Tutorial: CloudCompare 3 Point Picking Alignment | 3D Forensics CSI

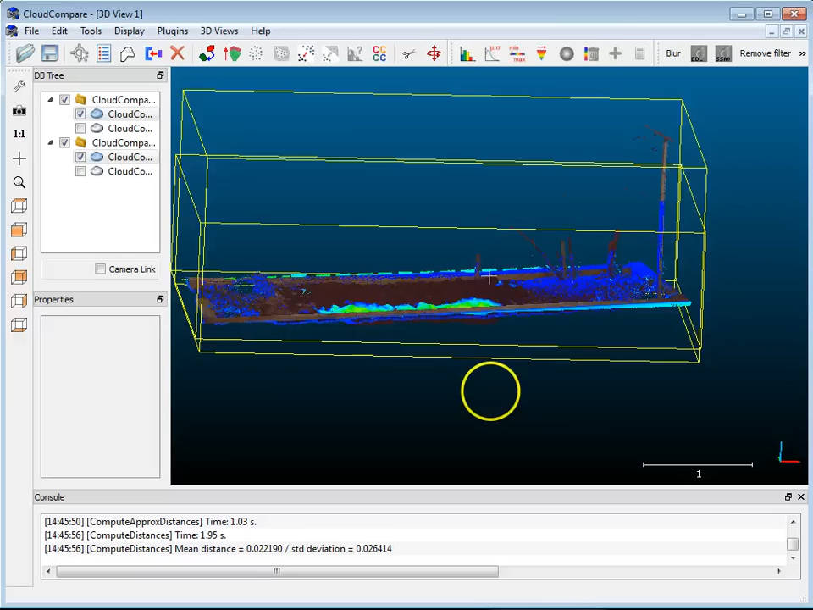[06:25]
Okay. And I'm going to shut off one of the point clouds and just keep the one there.
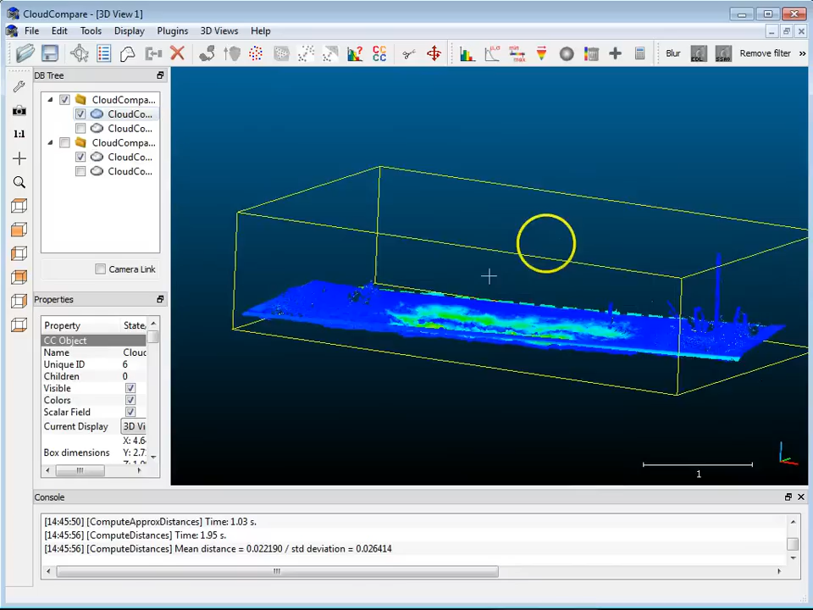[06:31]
And you'll see that I already have some of the colors up here. And if I go over here, I can choose the height ramp and make some adjustments. I will actually also want to display the range, the color range. And I'm also going to adjust this until we get a little bit of red in the bottom there.